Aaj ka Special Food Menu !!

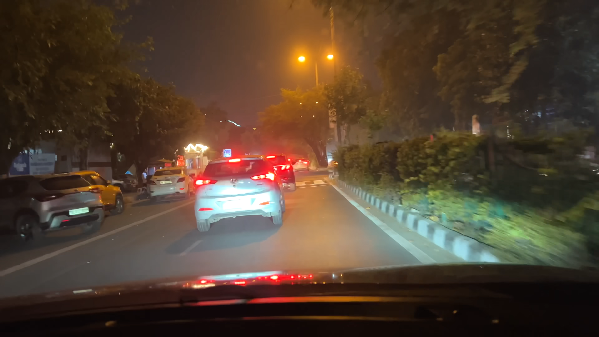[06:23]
आगे जा रही है Hyundai Tucson न्यू जनरेशन, लुक्स नाइस,